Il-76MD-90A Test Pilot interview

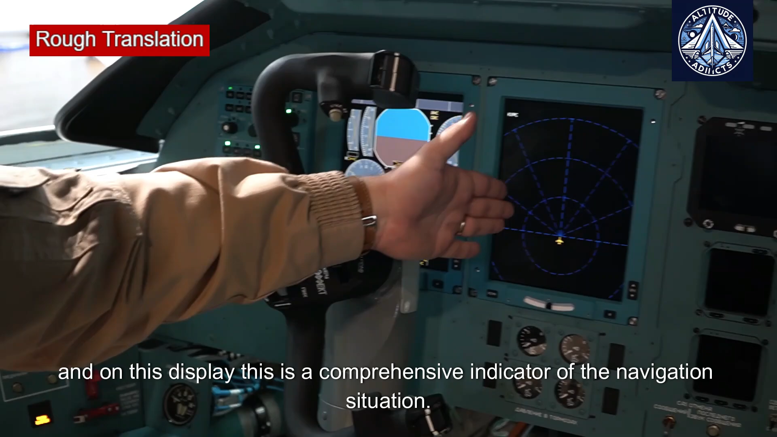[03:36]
That is, here our flight route, thunderstorms, and so on and so on, are highlighted.
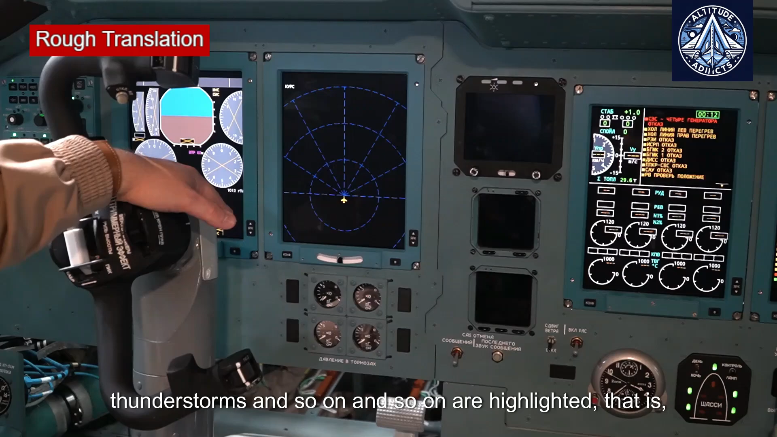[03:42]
That is, the information content is as complete as possible for the pilot.
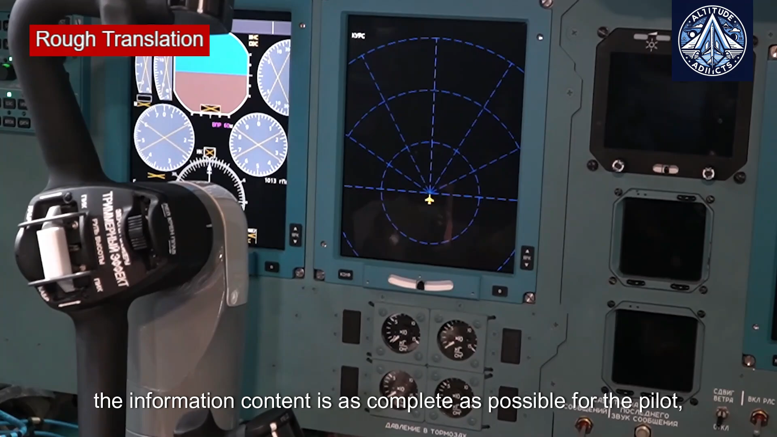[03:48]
That is, the most complete yes. That is, in flight, I can retrieve any information that I need at the moment.